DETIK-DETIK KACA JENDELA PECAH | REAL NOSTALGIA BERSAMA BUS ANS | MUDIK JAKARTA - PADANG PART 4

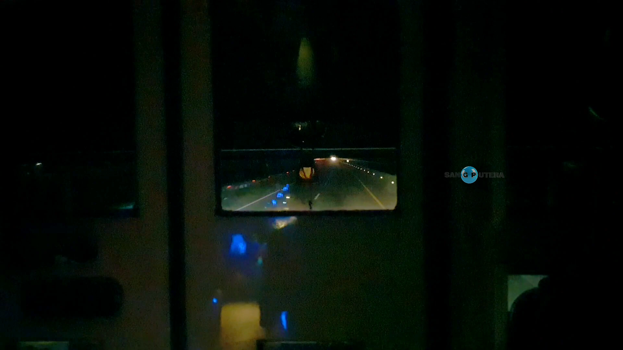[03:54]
Ya beginilah tan Palembang, masih ada banyak lubang-lubangnya.
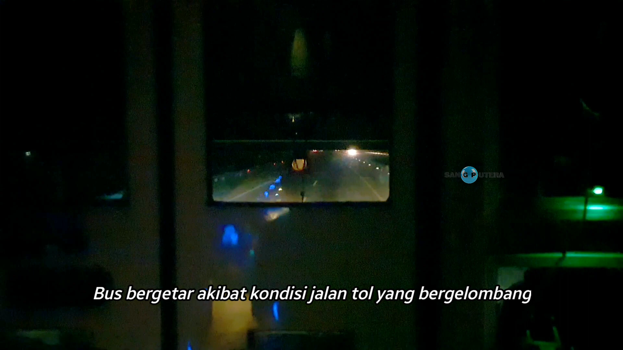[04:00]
Kalau buat mobil pribadi mah cukup riskan, tapi kalau buat bus nggak berasa kok.
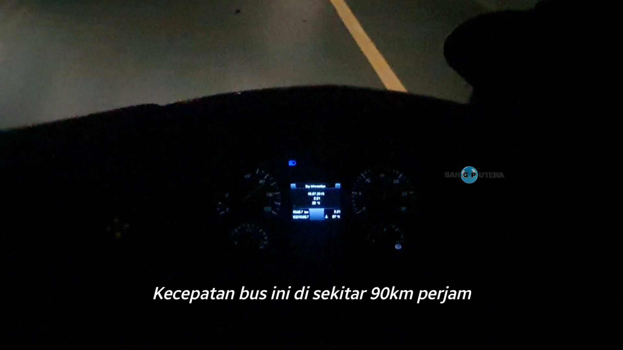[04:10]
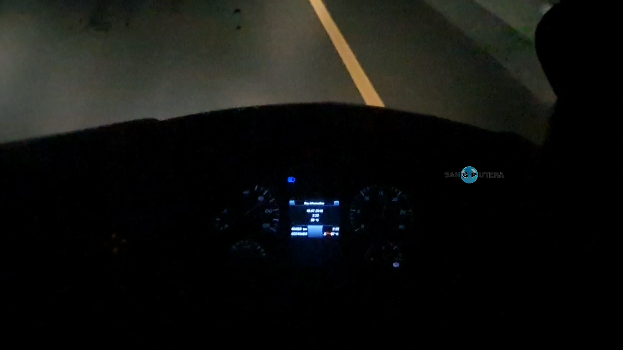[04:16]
Jam 9 kita sudah sampai di Kayu Agung.
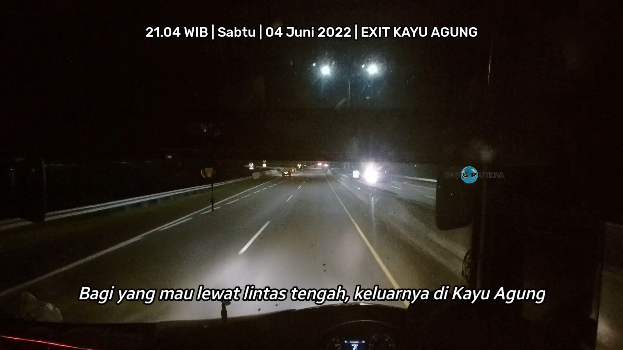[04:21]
Lintas tengah kita keluar dari Kayu Agung menuju Indralaya, Pramuwulih, dan Muara Enim.
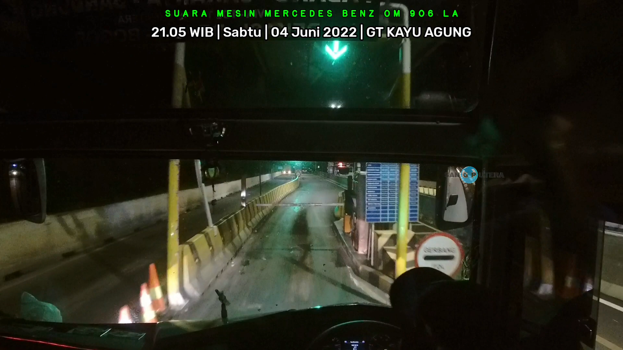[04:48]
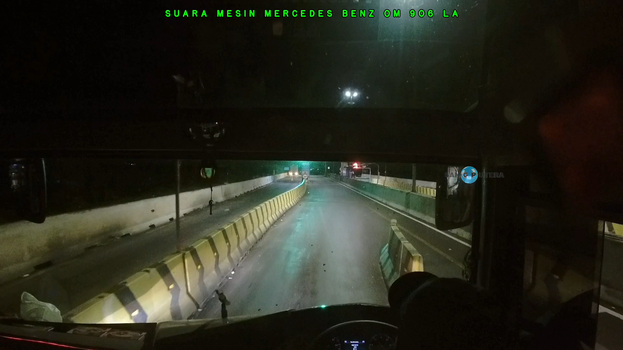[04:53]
Oke, kita masih di Tol Trans Sumatera bakal ke Palembang. Nah, sebentar lagi akan sampai di Palembang.
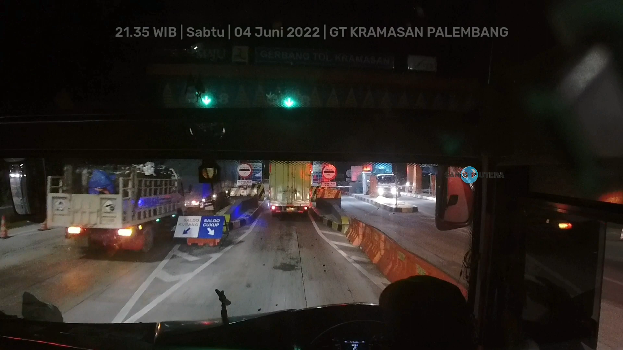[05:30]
Oke, gerbang Tol Keramasan jam 9.35. Oke, masih normal ya, jadwalnya masih masuk, tidak terlambat juga.
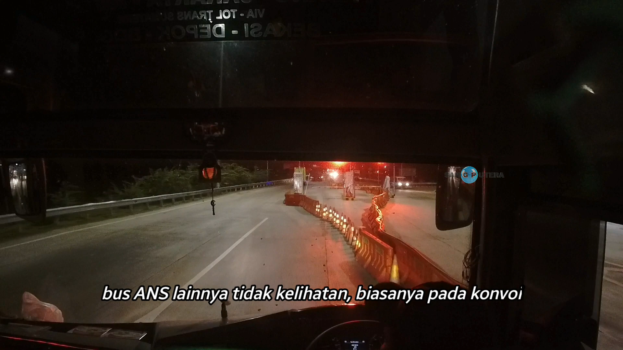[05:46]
Kalau dilihat di videonya teman-teman itu memang jam segini ya.
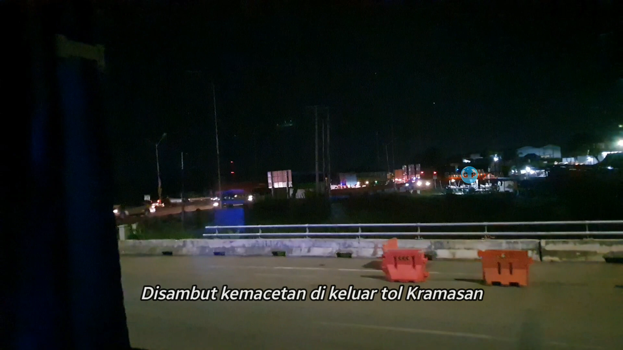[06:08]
tersendat jalannya, nggak selancar di tol lagi.
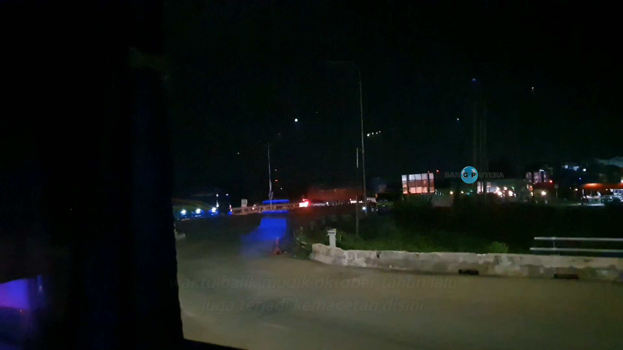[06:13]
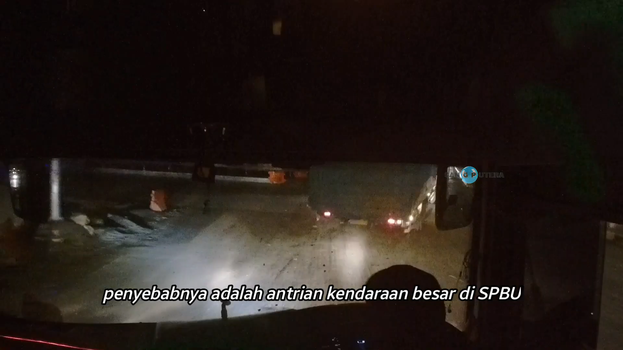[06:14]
Nah, kemarin itu kemacetannya itu karena kelangkaan solar juga, banyak truk-truk yang ngantri di SPBU,